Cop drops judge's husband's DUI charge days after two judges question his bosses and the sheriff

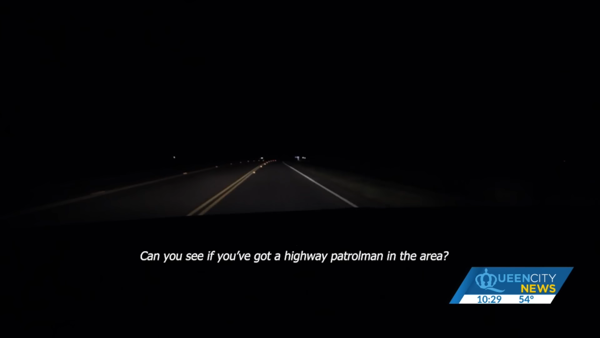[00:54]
you see if you got a highway patrolman in there i'm
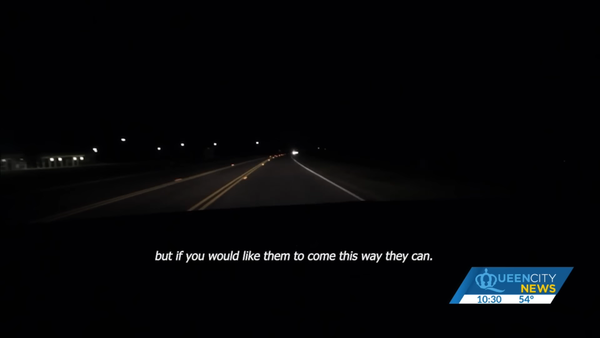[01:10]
last february you couldn't notify the city units this car is coming in running probably
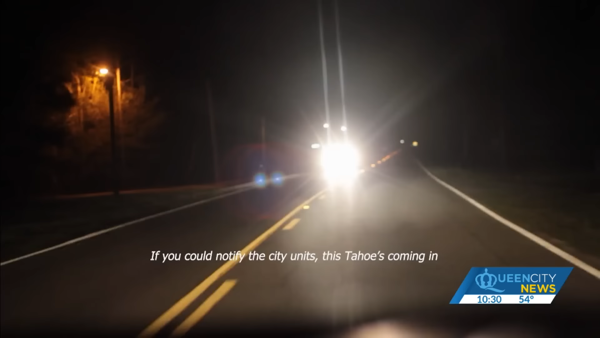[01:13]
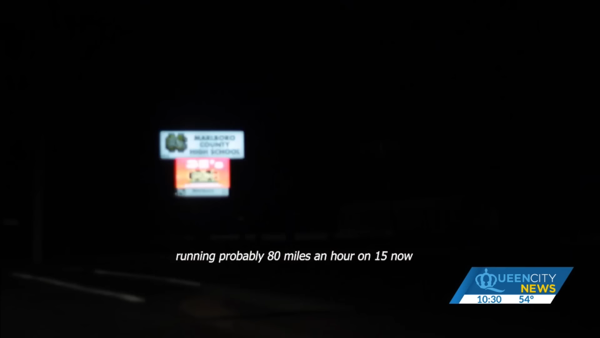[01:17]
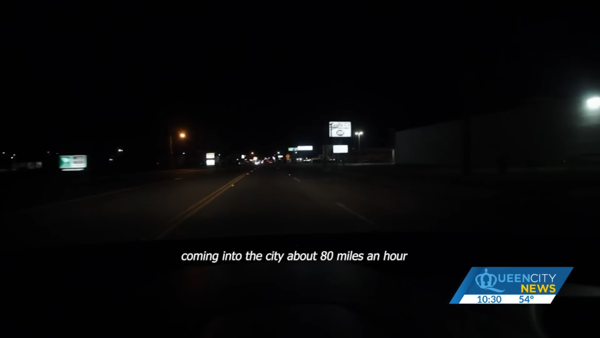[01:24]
80 miles an hour all over the road got a county unit behind it a marlboro county sheriff's deputy tailed a white tahoe eight miles from a nightclub into the bennettsville city limits
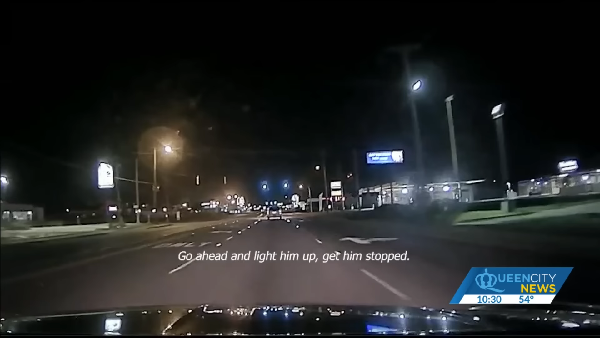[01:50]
the radio traffic shows the deputy had reasons to stop him but didn't not until germane mccoy rolled
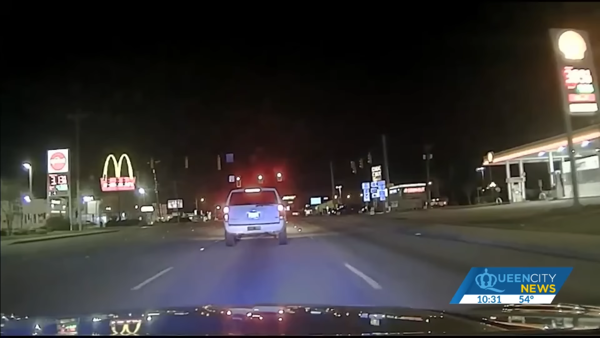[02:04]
into town the dash camera shows marlboro county sheriff's deputy josh hatcher was the first to confront
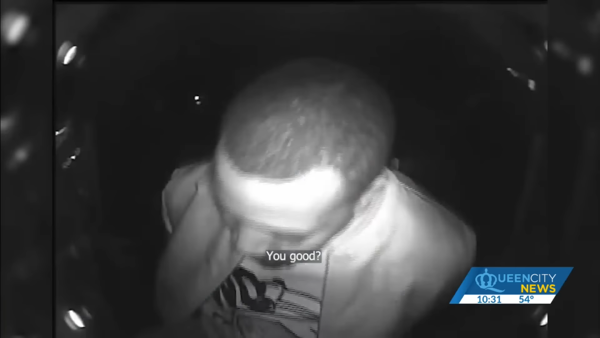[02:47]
arrested him good begs charged mccoy with driving under the influence and the ride to jail also gave the officer additional evidence